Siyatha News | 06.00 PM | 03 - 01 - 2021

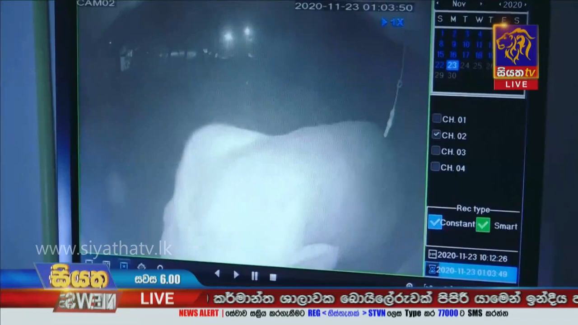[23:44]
මේ බලන්නකෝ මේ දැන් අලි ගෙවල් දොරකොට ළඟට ඇවිල්ලා දොරකොටේ තියෙන මේ පොල් ගස් සුද්ධ කරන් කනවා. ඉතින් දැන් හතේ ඉඳලා කතා කරන ඔබතුමාලාට බලන්නකෝ.